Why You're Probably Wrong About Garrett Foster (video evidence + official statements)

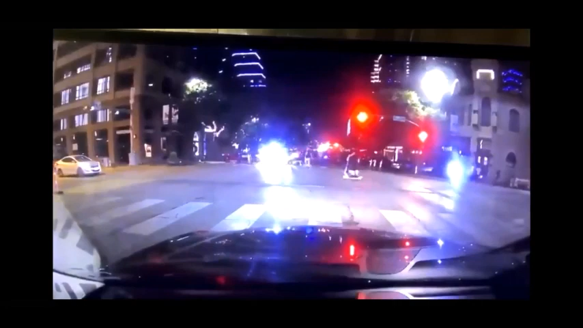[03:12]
However, in this dash cam video from another car, it's clear that the protesters are congregated at one part of the intersection, right up against the crosswalk, and the crowd of people is clearly visible to the other three parts of the intersection.